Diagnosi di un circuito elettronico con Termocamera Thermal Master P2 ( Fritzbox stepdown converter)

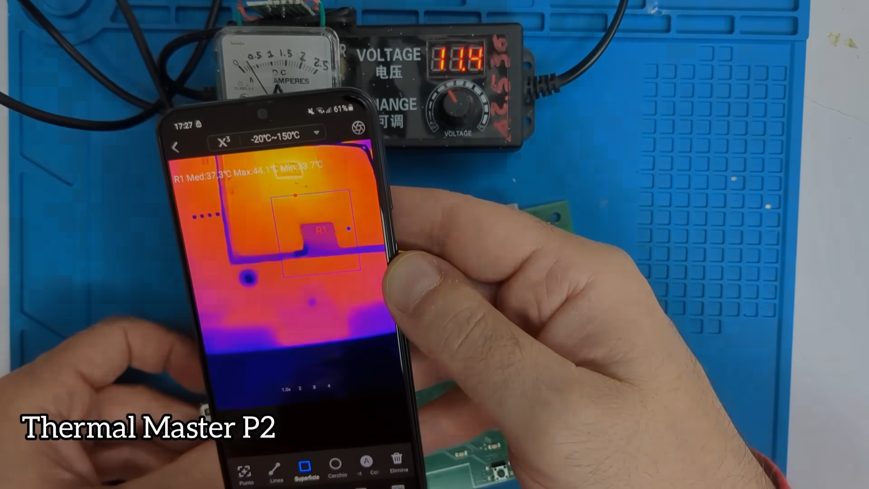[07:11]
vedere le fonti di emissione di calore sul circuito stampato
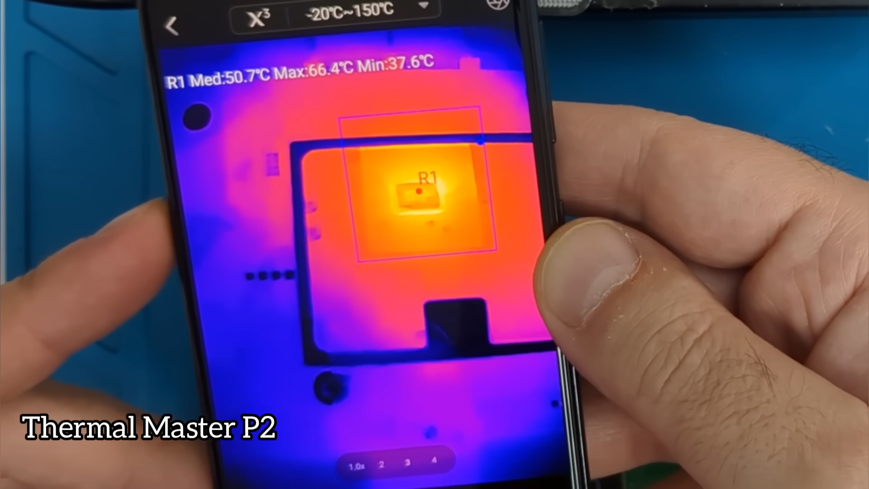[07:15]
On screen: max 66.4°C, min 37.6°C
permettendo di tracciare il percorso della corrente di dimensioni
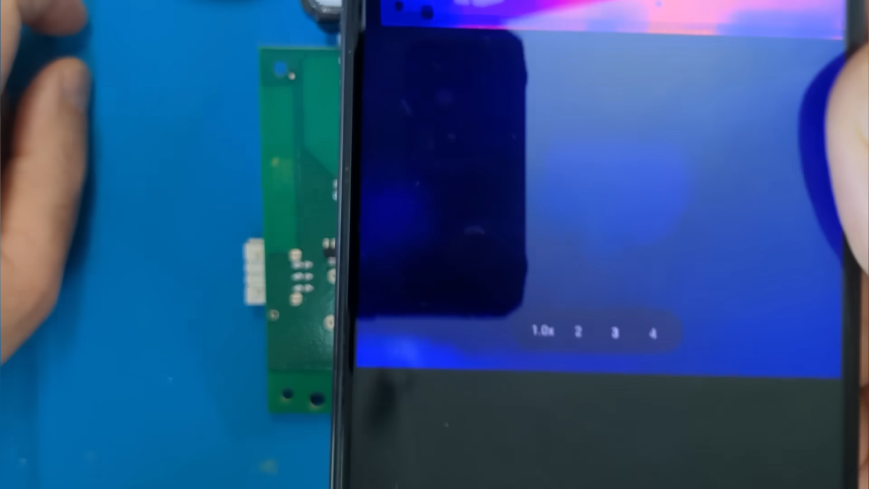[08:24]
l'immagine termica dell'oggetto abbiamo diverse gradazioni di colore che individuano le varie temperature presenti nel circuito stampato possiamo facilmente
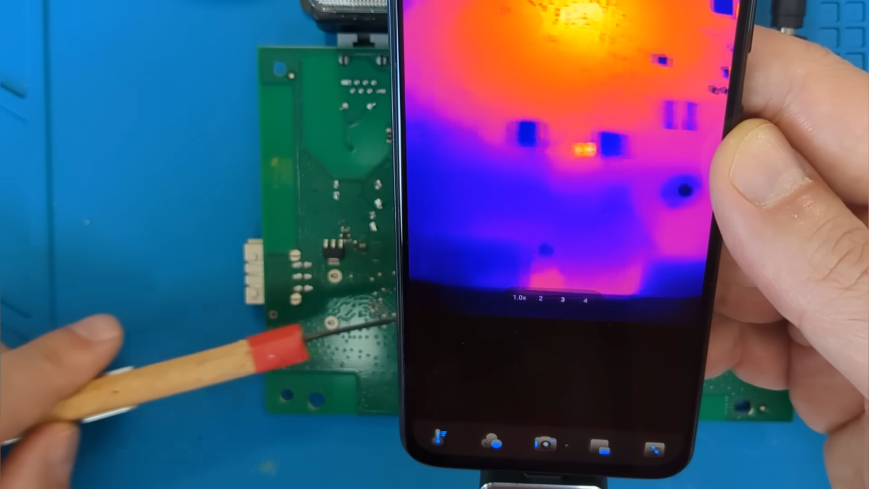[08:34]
individuare componenti surriscaldati o in corto circuito di cui possiamo scattare
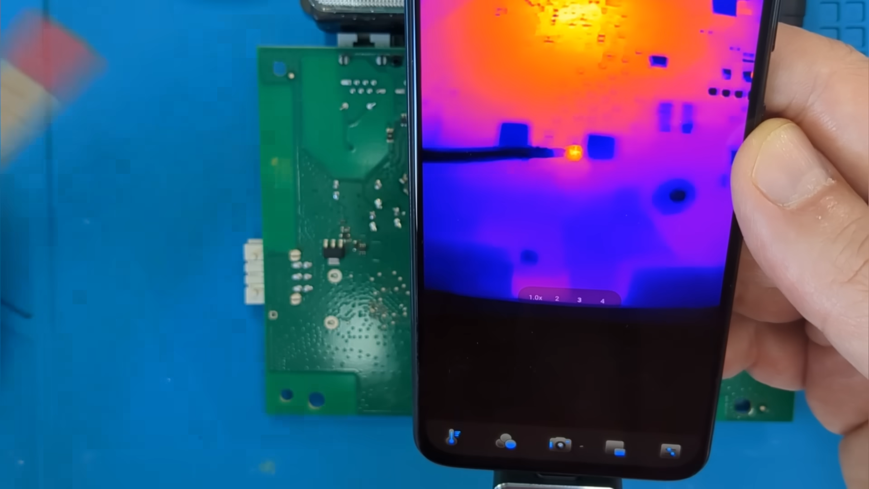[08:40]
foto o registrare filmati nell'app
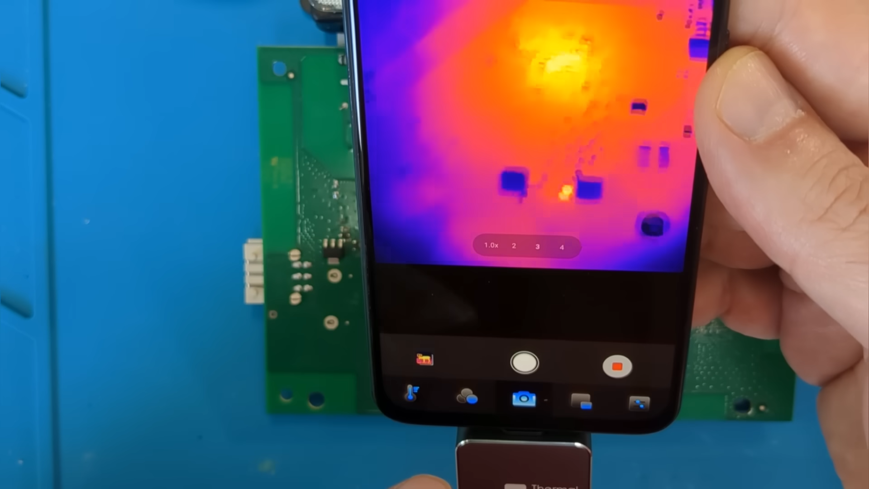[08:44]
possiamo accedere a diverse funzioni di tracciamento delle temperature per monitorare un'area specifica del nostro oggetto di
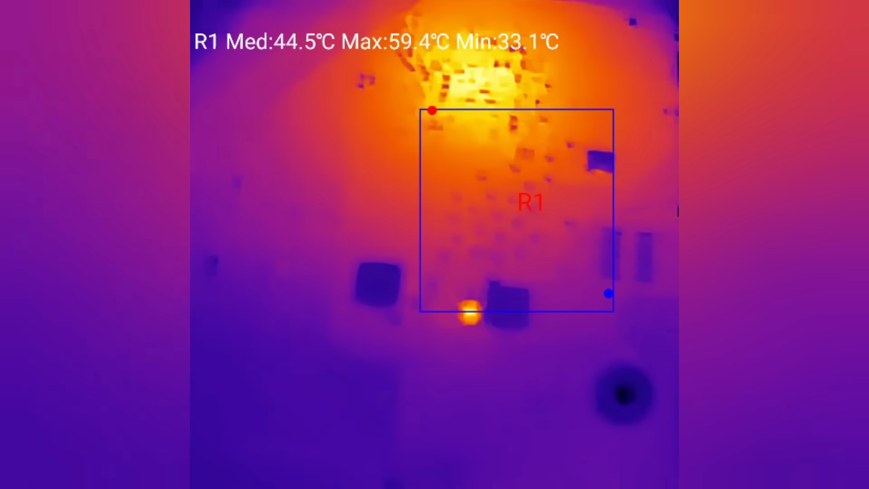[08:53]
On screen: max 59.4°C, min 33.1°C
attenzione in
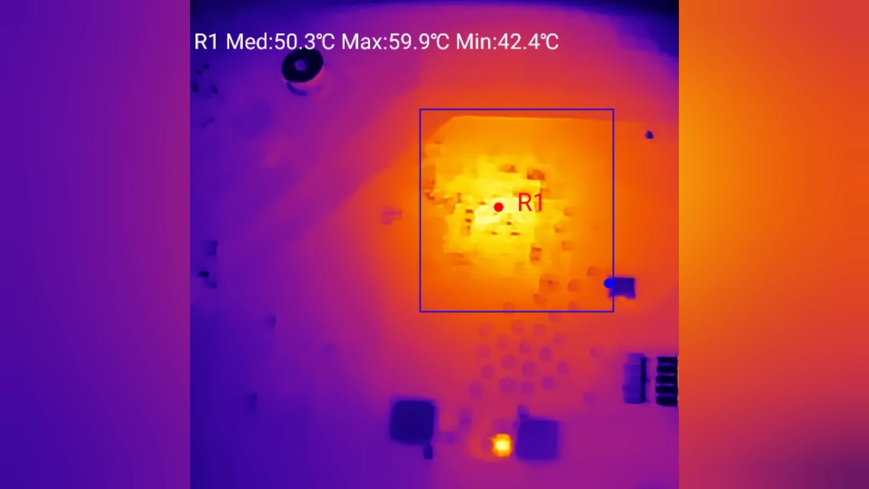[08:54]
On screen: max 59.9°C, min 42.4°C
questo modo si evidenzia facilmente una qualunque componente in corto perché surriscaldato o semplicemente
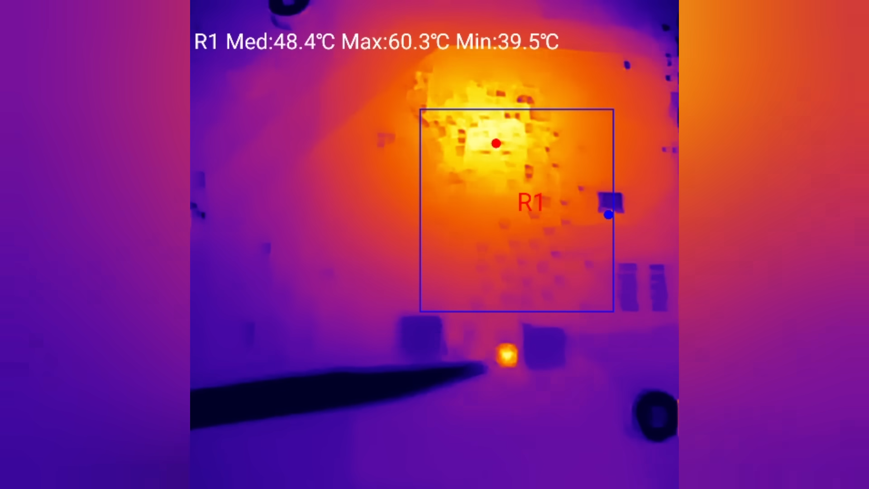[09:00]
On screen: max 60.3°C, min 39.5°C
un componente che sta fornendo notevole corrente nel mio
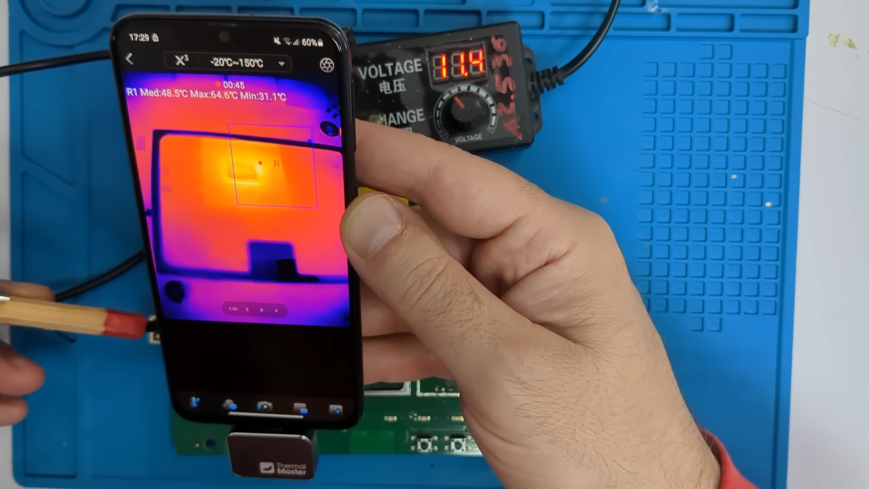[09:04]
On screen: max 64.6°C, min 31.1°C
caso specifico inquadrando il microprocessore centrale e zoomando su di esso possiamo individuare facilmente un punto di maggior calore che
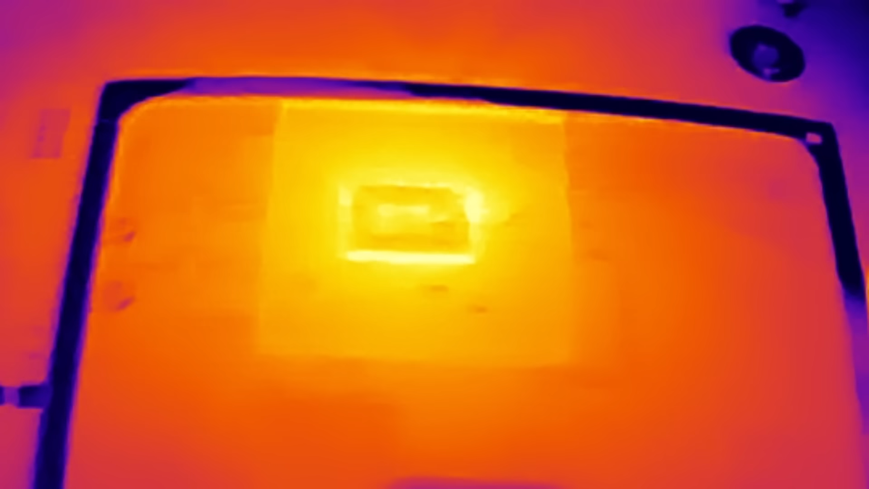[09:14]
sicuramente
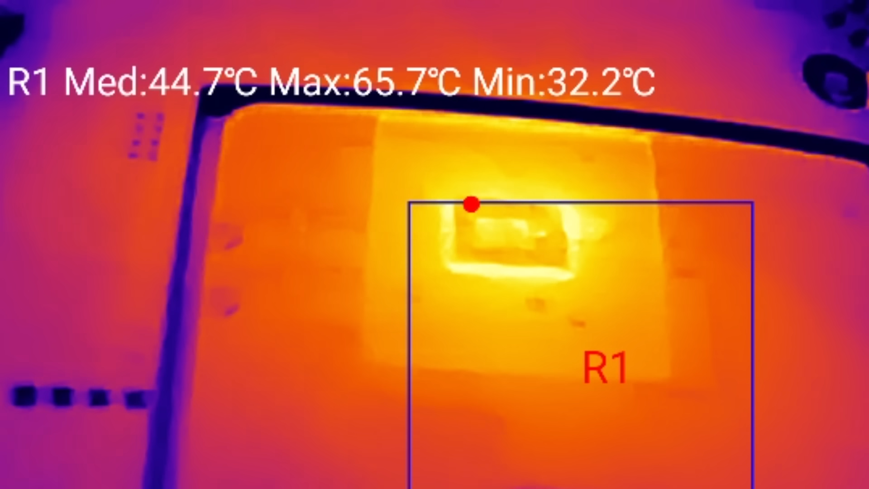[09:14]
On screen: max 65.7°C, min 32.2°C
testa qualche sospetto e raggiunge una temperatura di quasi 65 gradi in condizioni
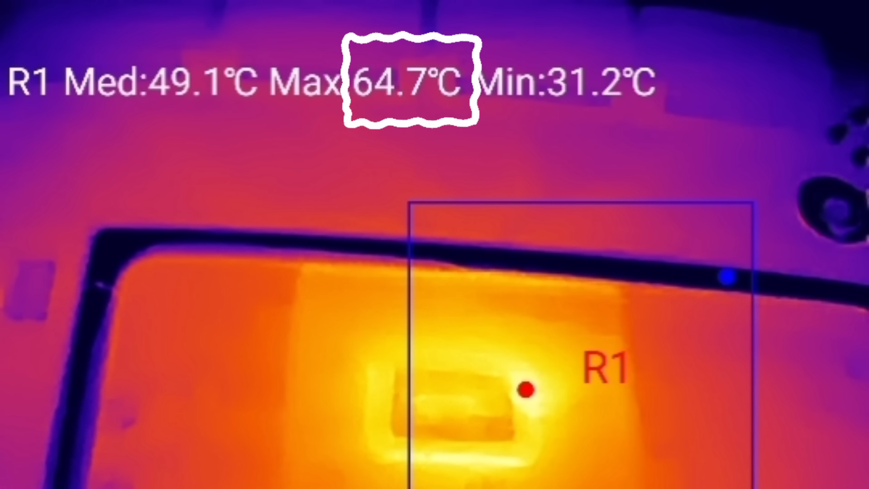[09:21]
On screen: max 64.7°C, min 31.2°C
normali la radiazione dovrebbe essere uniforme probabilmente su questo processore c'è stato un corto circuito che ne impedisce il
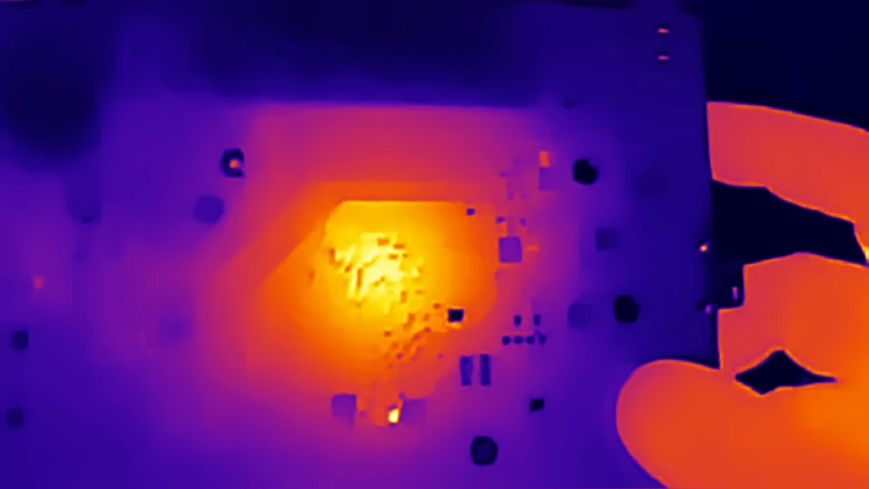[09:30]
corretto funzionamento la termocamera permette di individuare anche eventuali componenti in corto circuito punti di surriscaldamento di qualsiasi scheda elettronica in
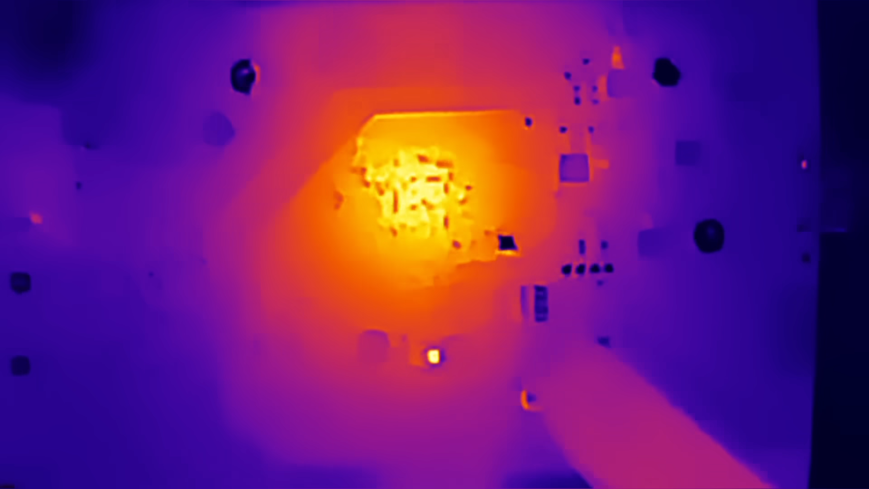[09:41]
particolare in questo caso
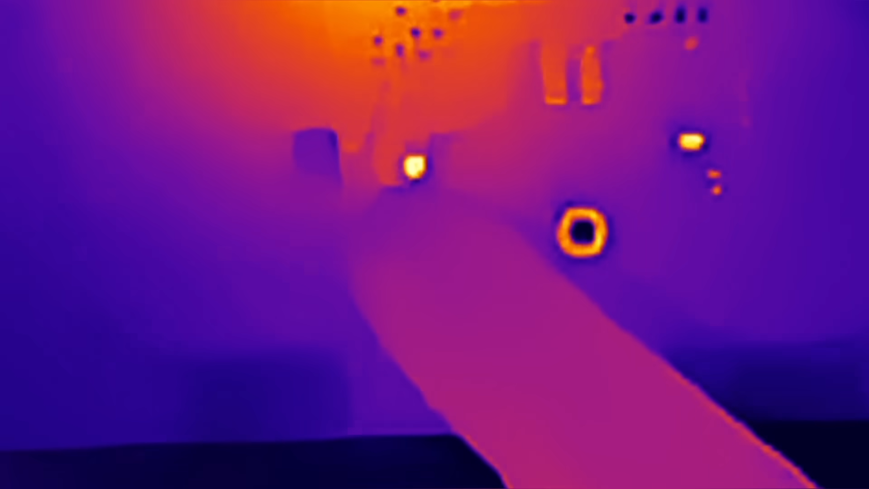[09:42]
vediamo il surriscaldamento del
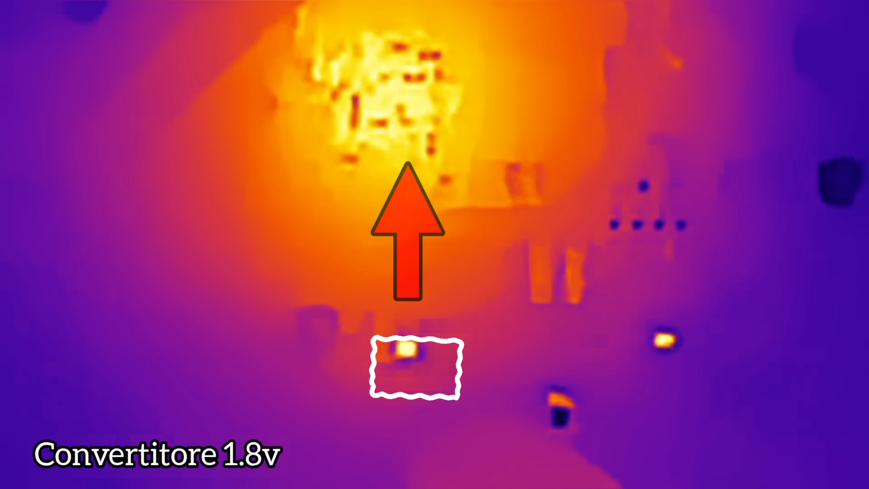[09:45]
convertitore di tensione che sta fornendo una discreta corrente al microprocessore centrale questa
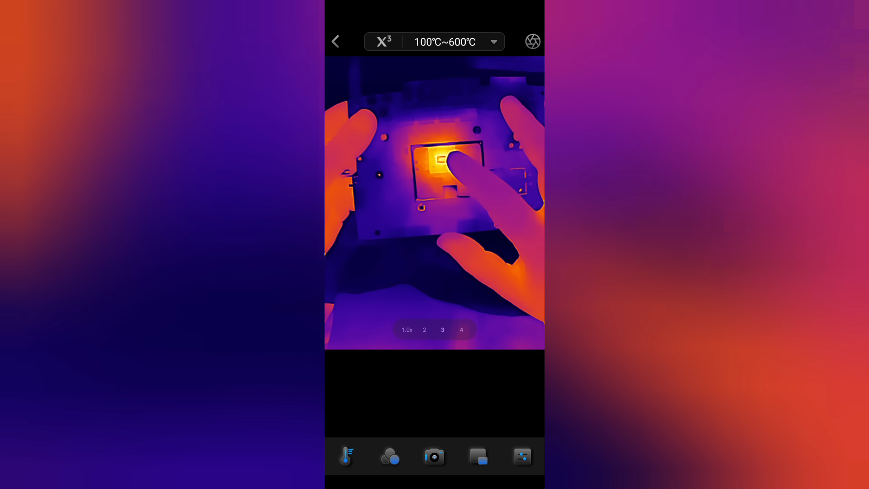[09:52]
termocamera consente anche di effettuare uno zoom fino a 15 per nel menu a disposizione
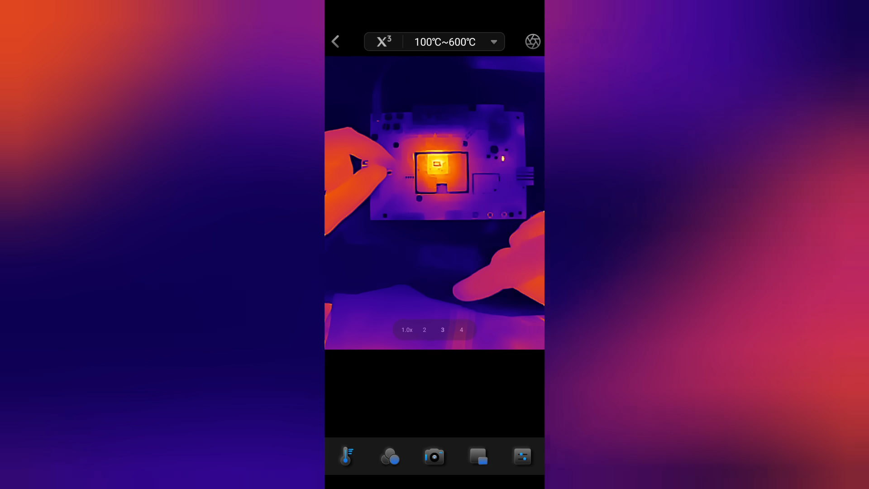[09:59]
nella schermata principale abbiamo diverse funzioni
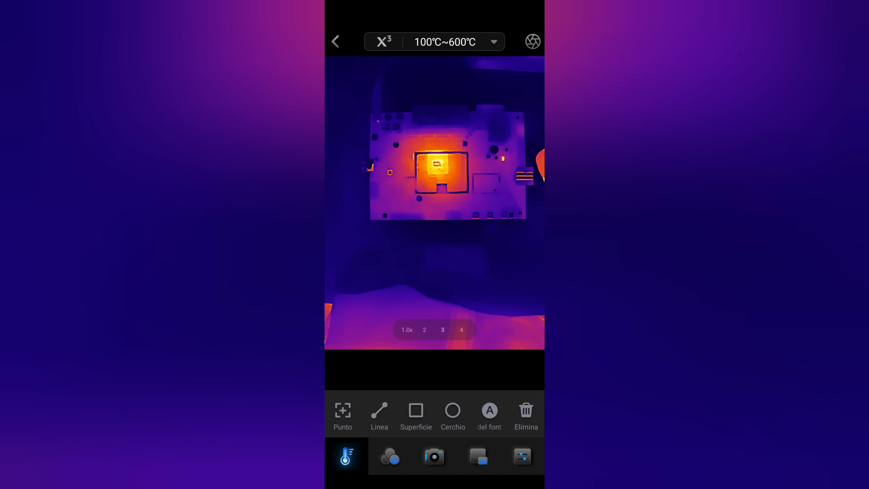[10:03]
per lo più legate alla possibilità di monitorare la temperatura a cominciare dalla selezione di un punto specifico da rilevare la possibilità di tracciare una riga di punti di rilevamento delle temperature nonché il tracciamento di un'area rettangolare di